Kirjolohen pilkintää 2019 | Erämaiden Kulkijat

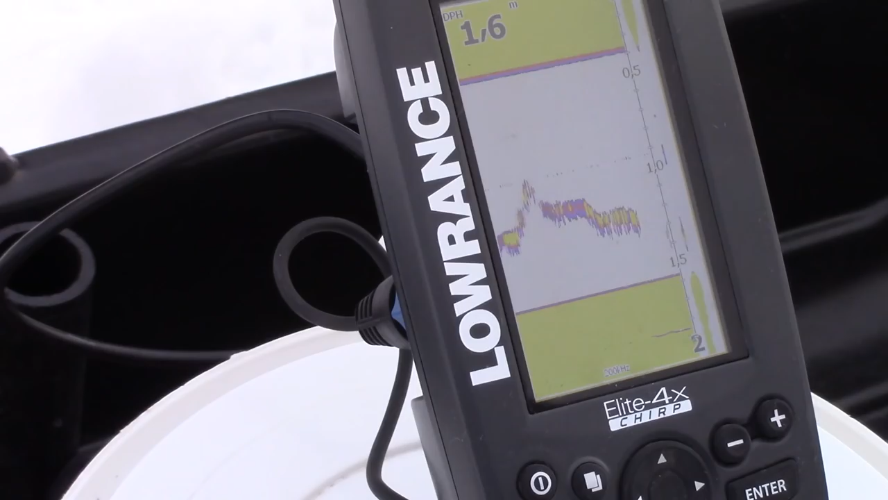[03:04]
Nyt siinä on mahto kuule käyvä. Nyt siinä on kalaa, nyt on kirjolohi tuossa alla. Nyt kävi, kävi, kävi, kävi, kävi.
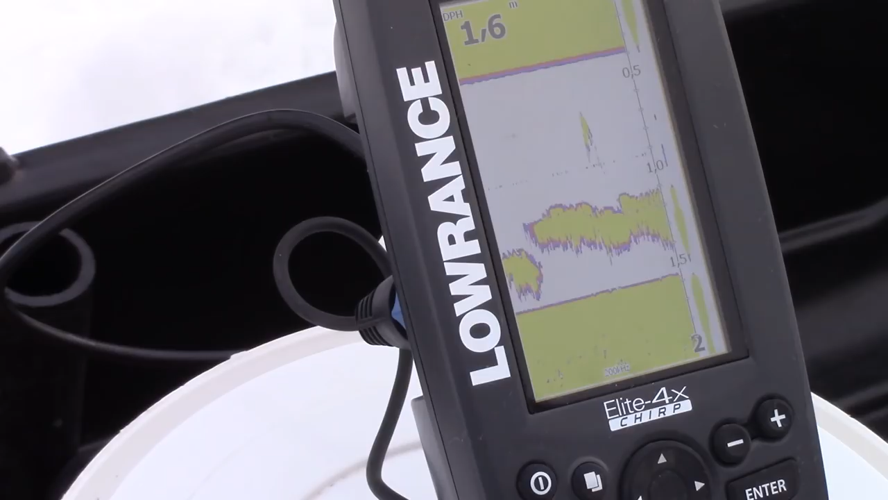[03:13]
Kävi, kävi, ei pysy. Joo, nyt siinä oli kuule. Se näkyy tosissa isoina.